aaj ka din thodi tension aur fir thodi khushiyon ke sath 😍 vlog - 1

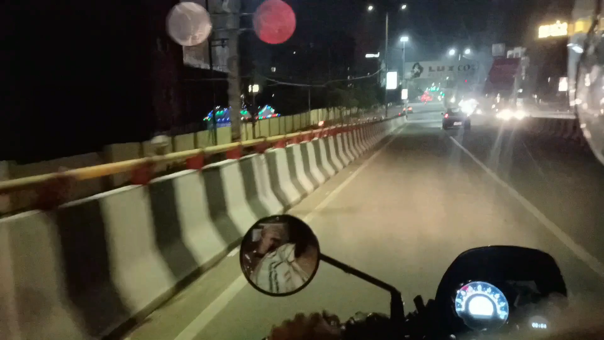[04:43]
फिर हम 11.40 को शायद वहां से निकल गए और रात को कितना खाली रहता न रस्ता एक